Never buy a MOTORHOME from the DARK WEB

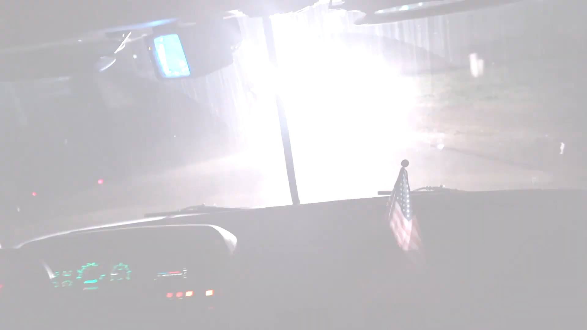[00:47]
Someone's pulling up. Someone's pulling up. Get in the back.
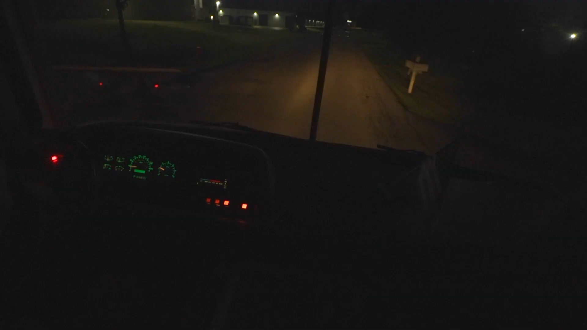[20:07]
Okay, so I just started recording because there's a strange car.
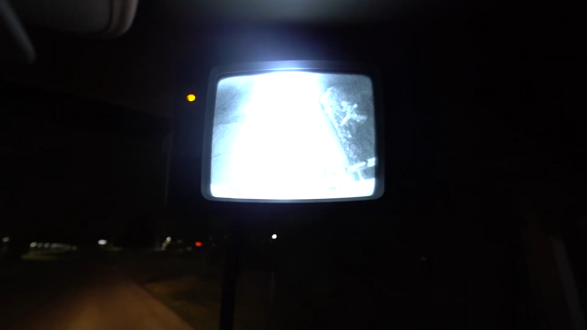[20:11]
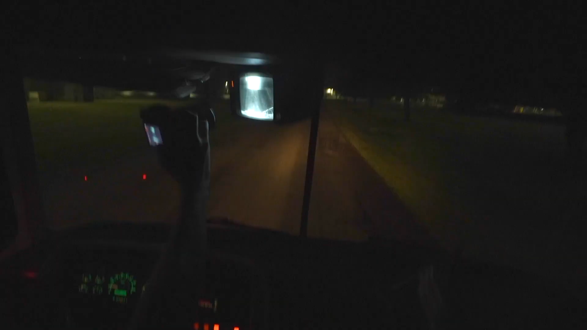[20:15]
Been following us for a few miles now. Really weird. Yeah. Especially because there's no one. Dude, we're in an industrial park way past closing.
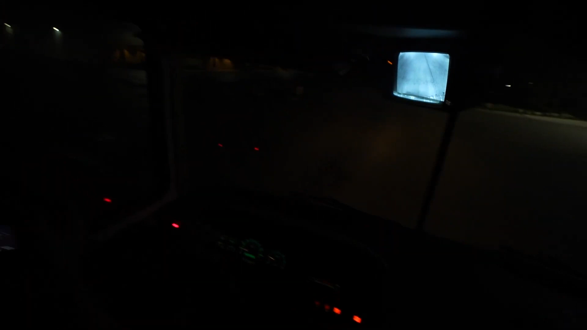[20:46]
I don't see him on the... I don't see him on the camera.